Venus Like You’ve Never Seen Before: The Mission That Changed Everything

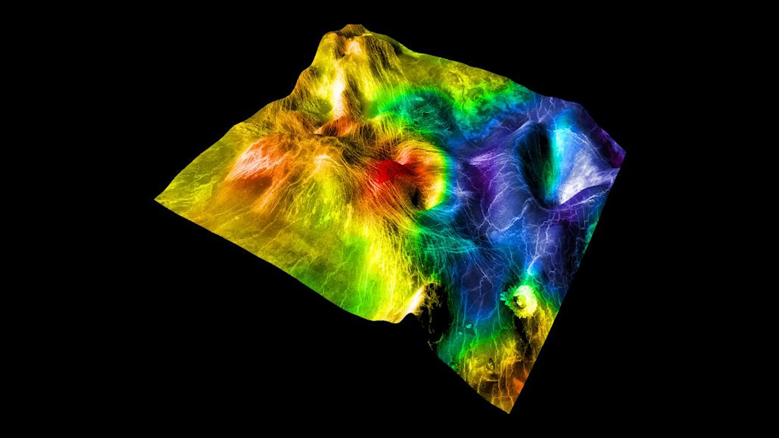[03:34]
These readings were stitched together to create highly detailed surface images. That simulated the clarity of a much larger antenna.
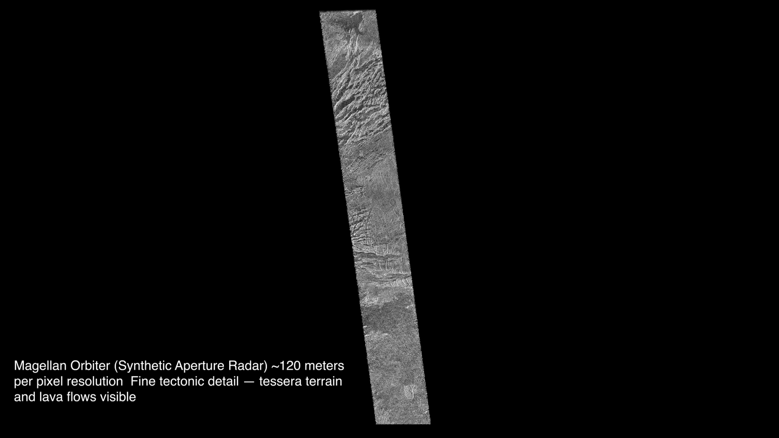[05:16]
The radar images were 10 times sharper than anything seen before,
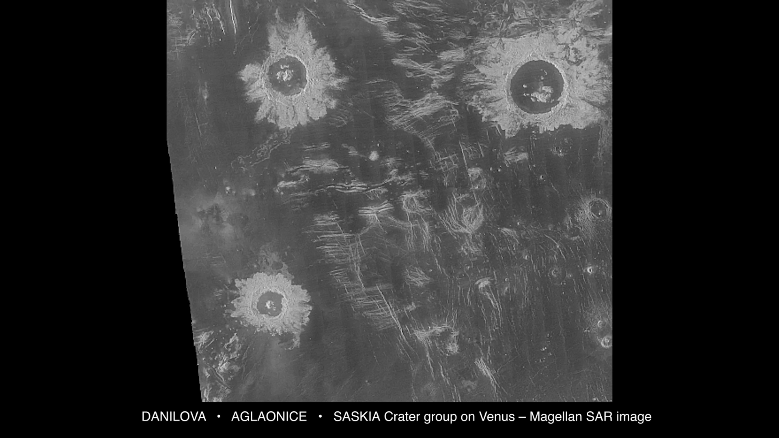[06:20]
Take the craters Danilova, Aglionice, and Saskia.
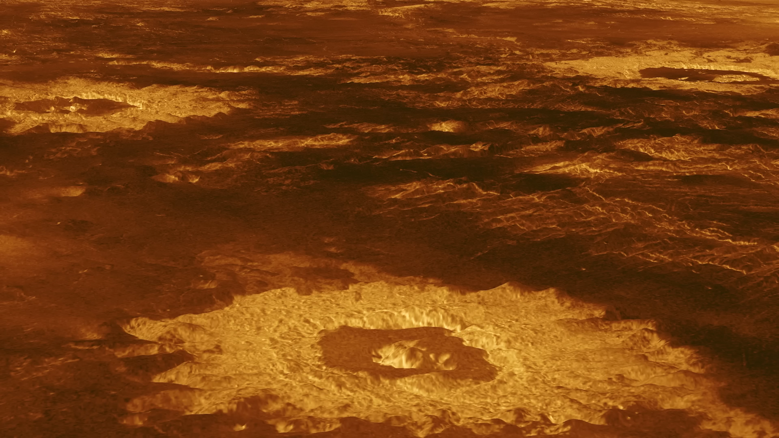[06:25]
Around each impact site, you'll find pale yellow, blanket-like formations.
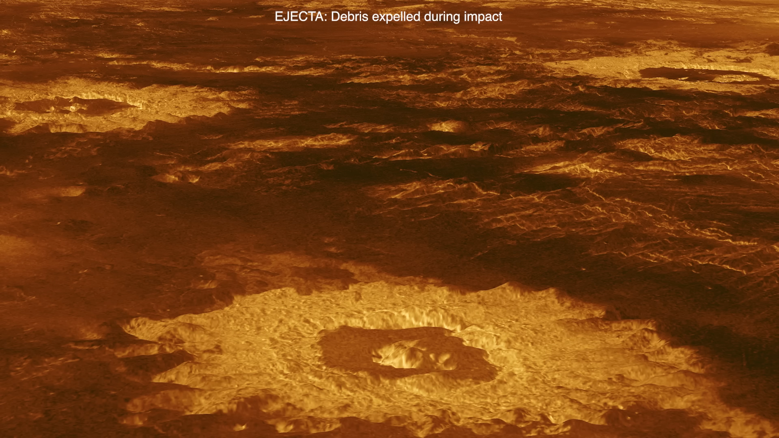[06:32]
These are called ejecta, material blasted out during the collision. But on Venus, they flow like lava because of the extreme surface heat, forming sinewy trails that resemble petals.
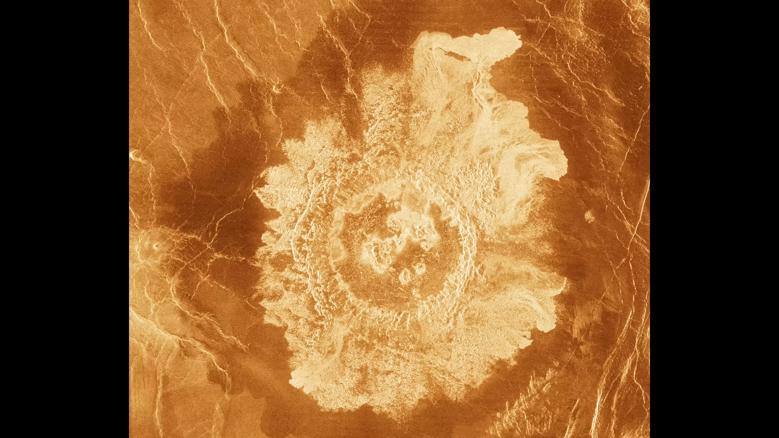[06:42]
In places like Adivar Crater, the winds generated by impact debris sweeping through the dense
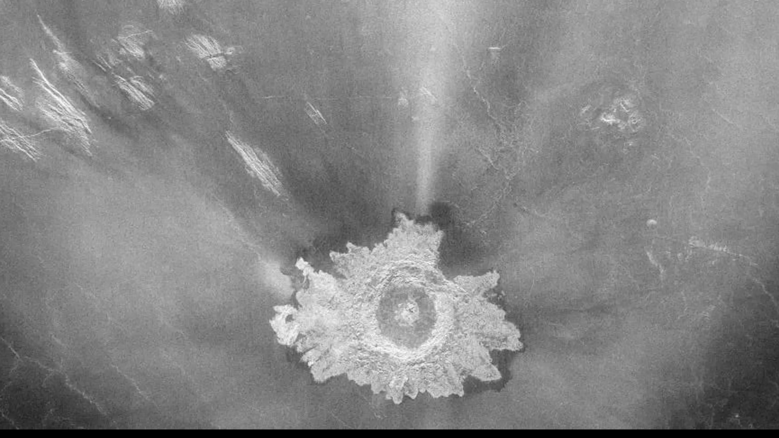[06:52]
atmosphere form strange horseshoe shapes,
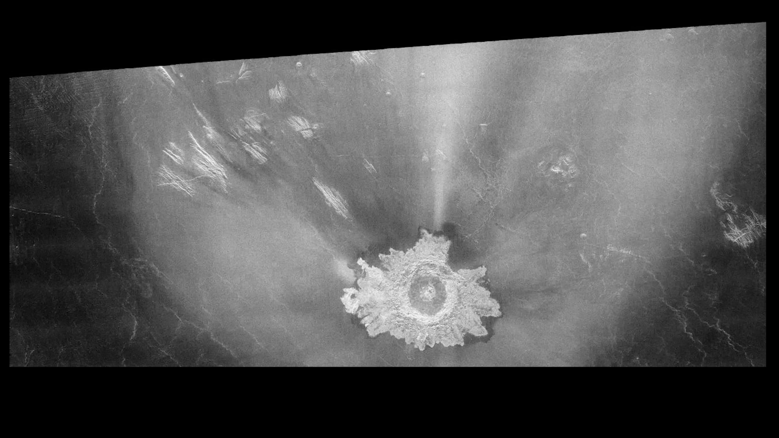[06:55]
which don't exist anywhere else in the solar system.
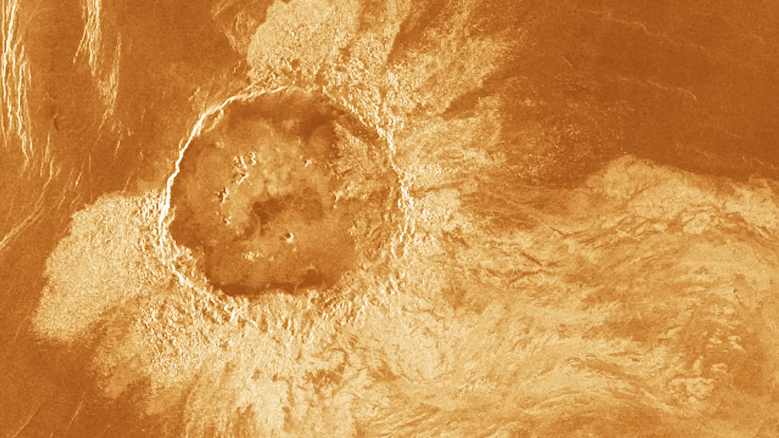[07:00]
Some craters, like the enormous 90 km wide Adams Crater, have ejecta that stretch up to 600 km away. This could be molten rock that stayed liquid far longer than it would on any other rocky planet.
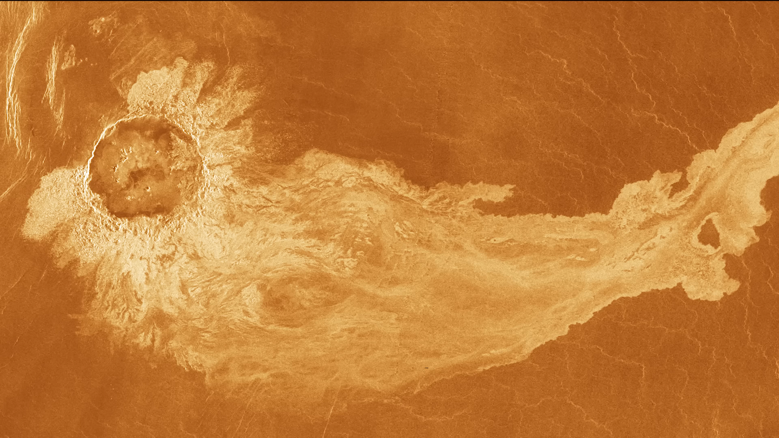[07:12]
What does this all mean? That Venus is geologically young. These few commas, well-preserved craters,
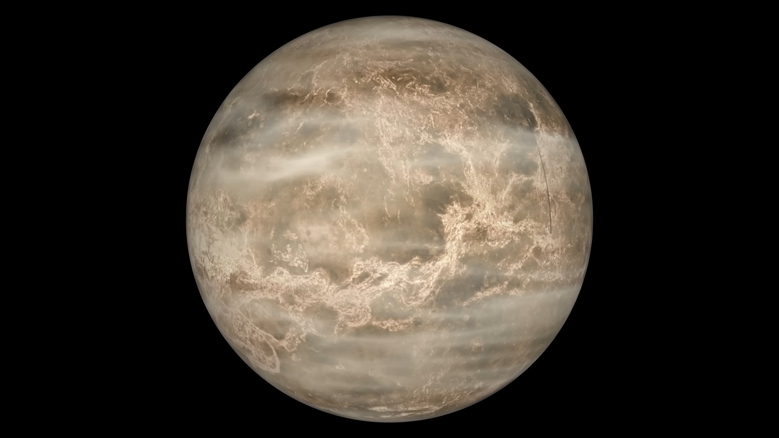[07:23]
suggest the entire surface is only 300 to 500 million years old.
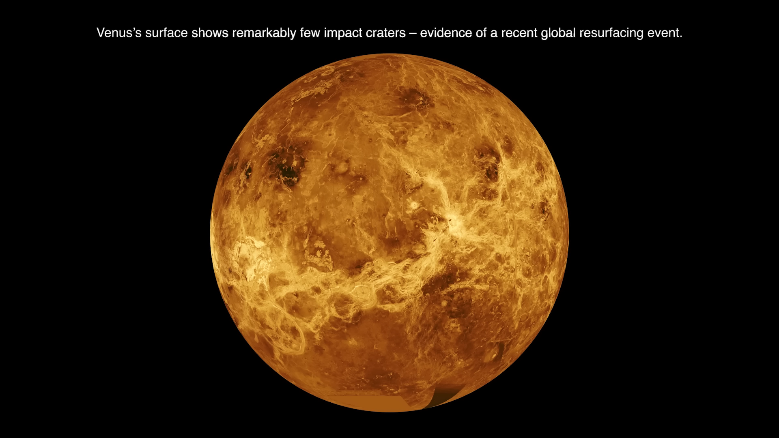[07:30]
A geological blink of an eye. Something must have wiped the slate clean. And the prime suspect? Volcanoes. More than 85% of Venus is covered in volcanic rock.
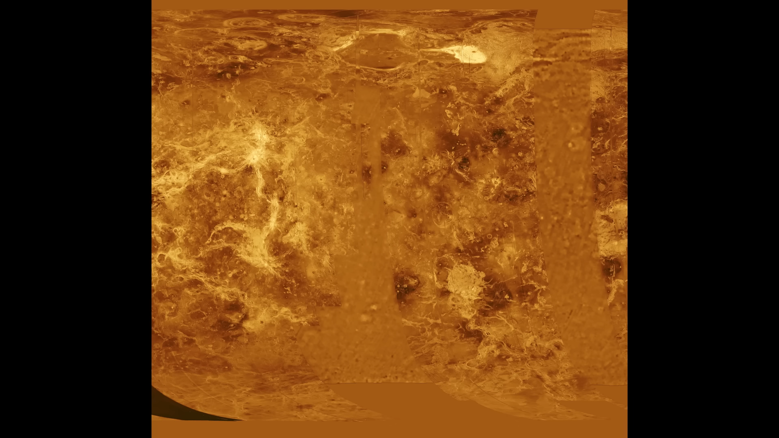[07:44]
Magellan revealed thousands of volcanic structures,
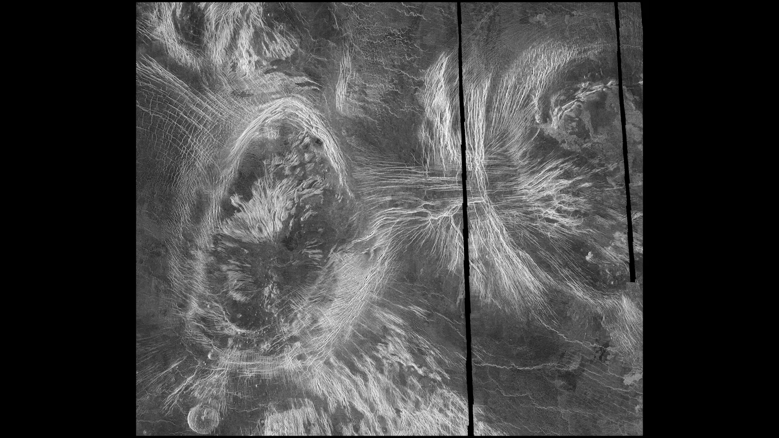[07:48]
from giant shield volcanoes,
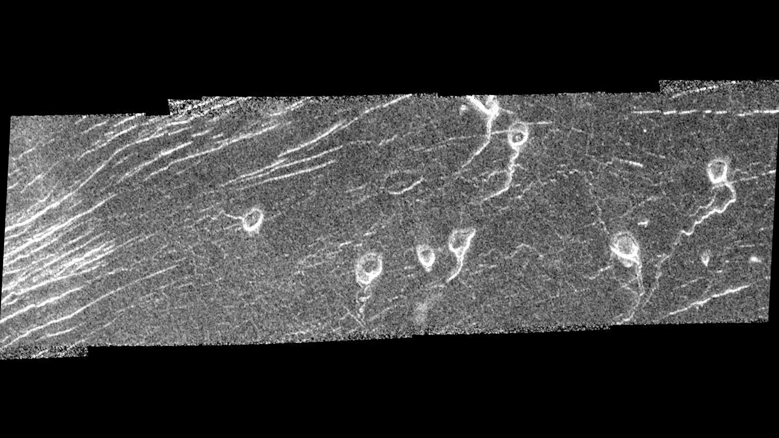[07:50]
to pancake domes made of thick lava,
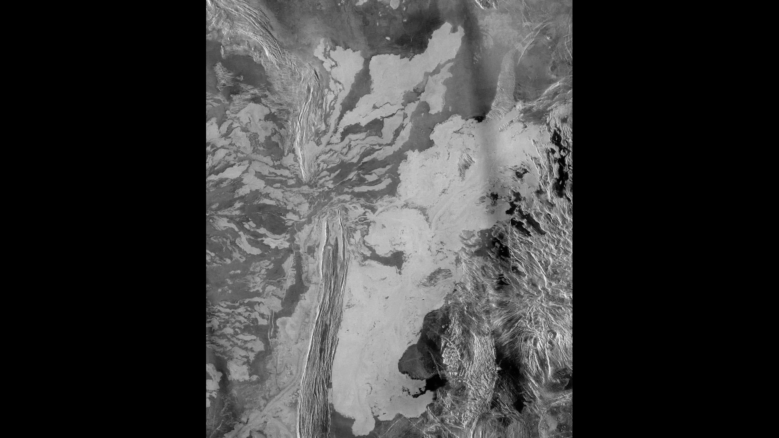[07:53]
to vast plains of overlapping lava flows that stretch for hundreds of kilometers. Pancake domes, for example, are around 65 km wide, but only a few hundred meters tall.
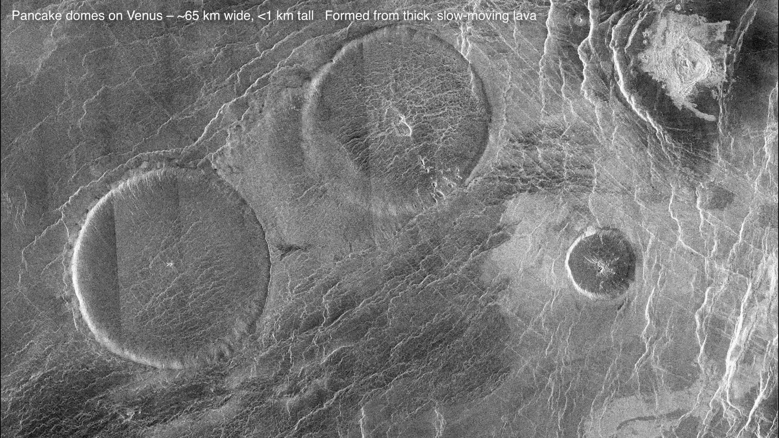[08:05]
They formed from slow, vickous lava that oozed out, and then shrank back slightly as it cooled, creating cracks and pits on the surface.
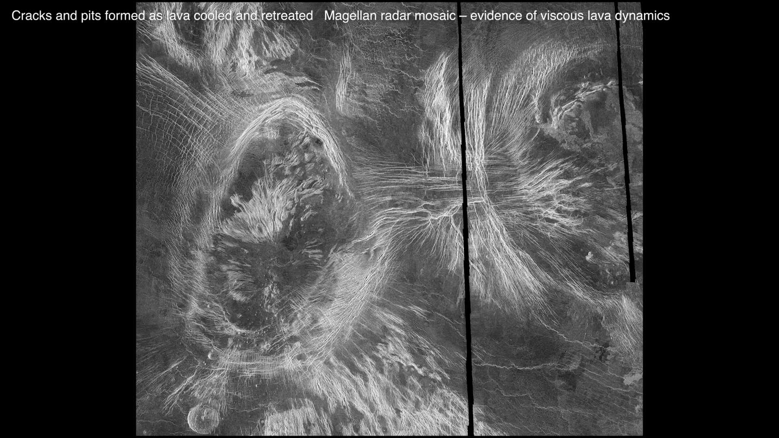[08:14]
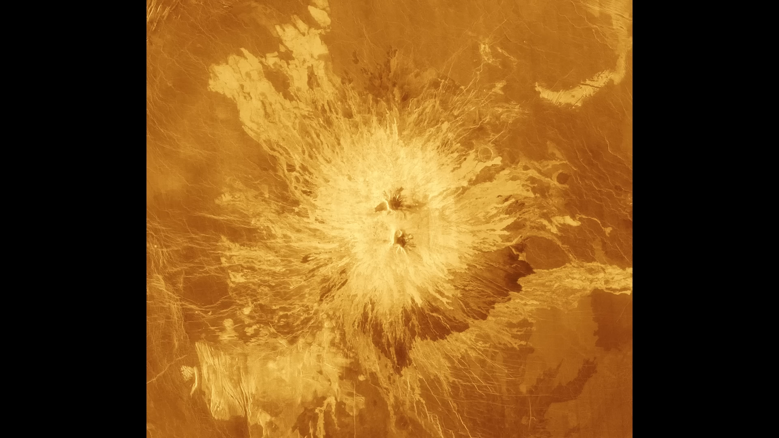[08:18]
Or consider the colossal shield volcanoes like Sapasmons and Martmons.
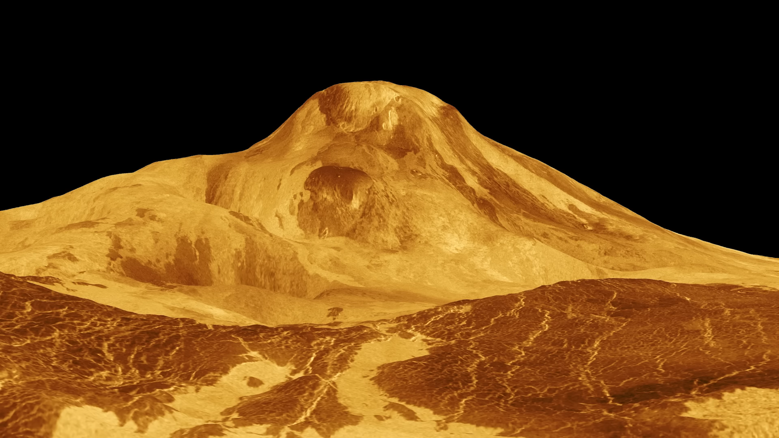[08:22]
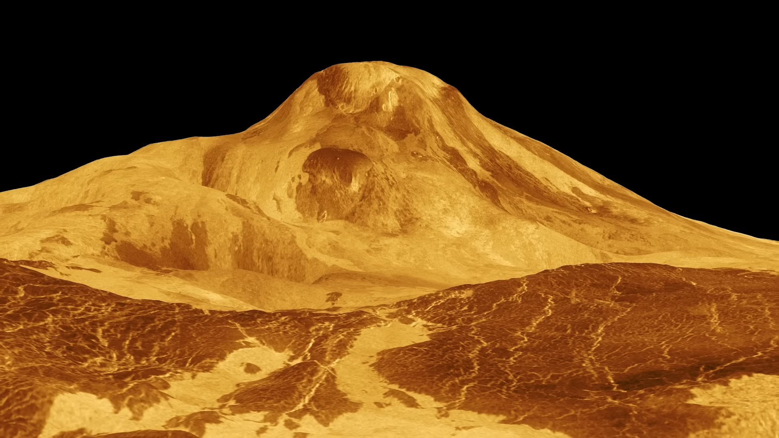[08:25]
They tower over the plains and resemble volcanoes found in Hawaii,
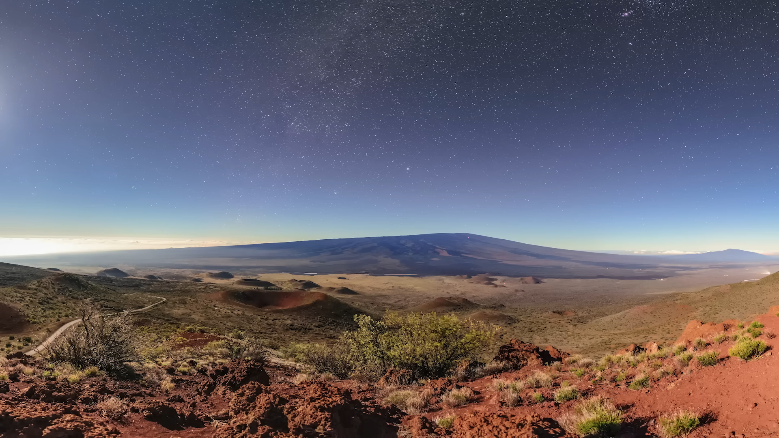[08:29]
like Mauna Loa, except the Venusian versions are often larger and shaped by different forces. Martmons stands 8,000 meters tall, rivaling Mount Everest.
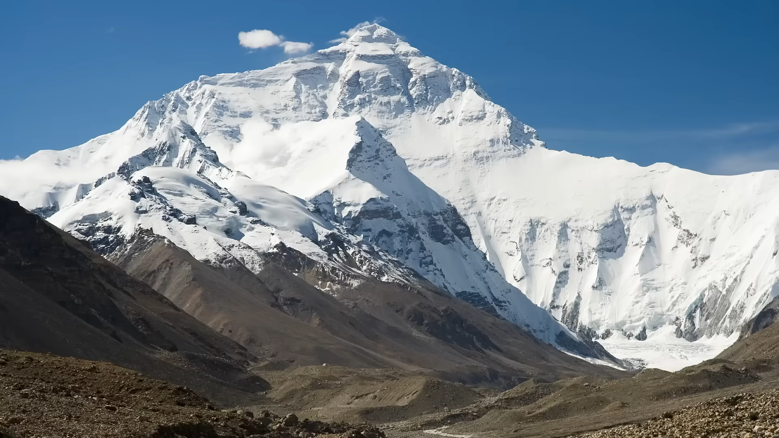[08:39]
And here's where it gets really exciting. In 2023, researchers analyzing old Magellan data noticed changes on Martmons.
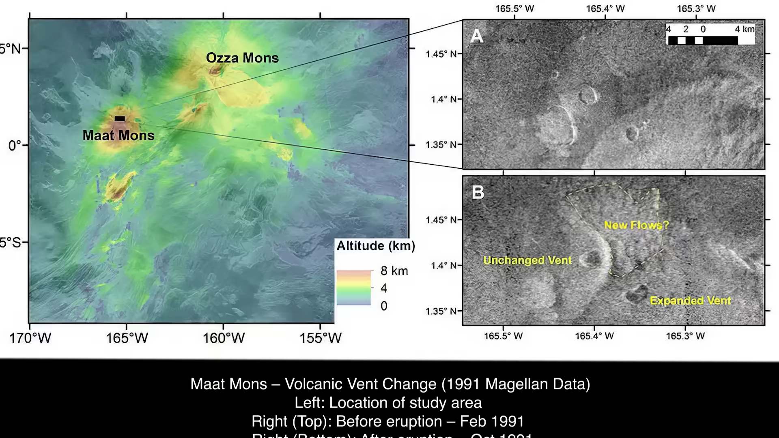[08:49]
Lava had erupted during the mission itself in 1991.
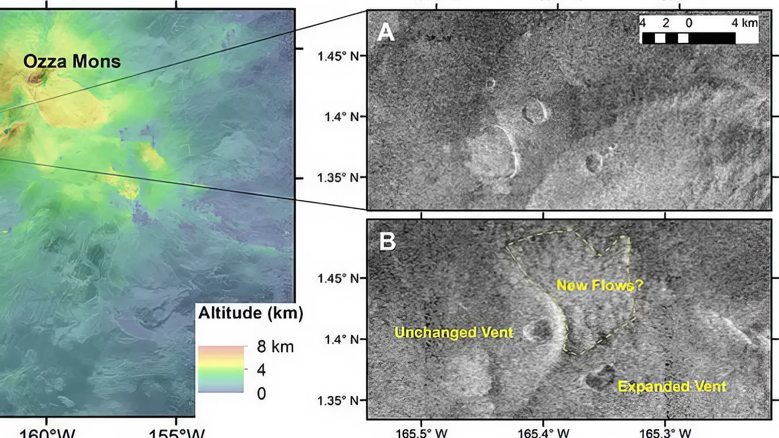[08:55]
This was the first concrete evidence of active volcanism on Venus. There's more.
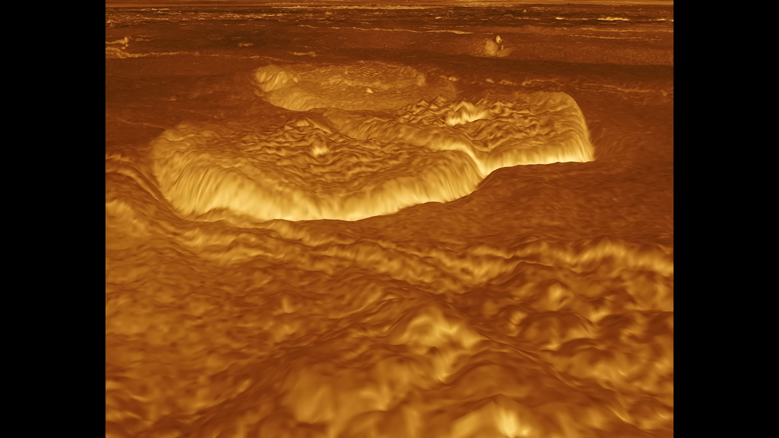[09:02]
Venus has these strange geological features called coronae, circular formations hundreds of kilometers across.
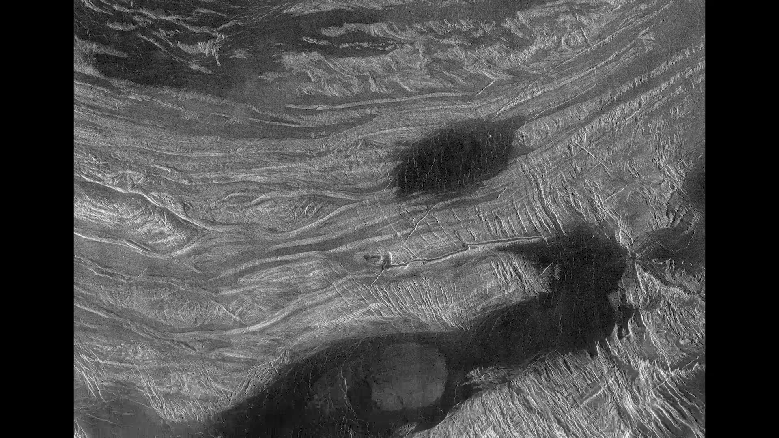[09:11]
They're created when hot material from the mantle pushes up against the crust, lifting it until it collapses back in. These are like scars, left behind by massive bubbles of magma,